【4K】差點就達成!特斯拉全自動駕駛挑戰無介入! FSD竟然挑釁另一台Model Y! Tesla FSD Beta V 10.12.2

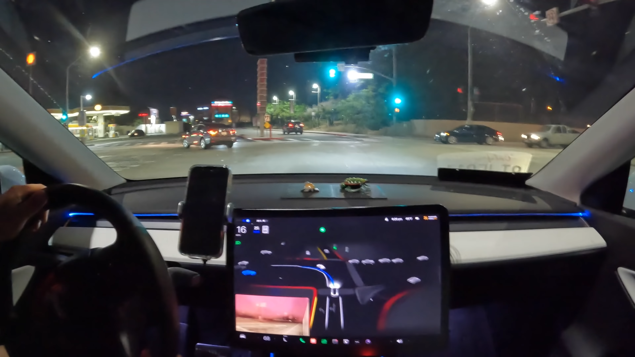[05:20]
试驾呢一样类似的路口左转它是在转弯的过程中从外线突然间切到内线我个人是觉得有点危险啦